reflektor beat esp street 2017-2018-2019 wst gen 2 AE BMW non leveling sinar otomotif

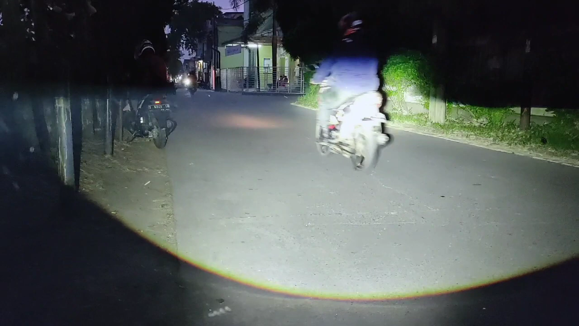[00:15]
Ya oke, ini dia sahabat super, lampu jauh dan depannya cahaya Progipilet WST Gen 2 2,5 in blue lens.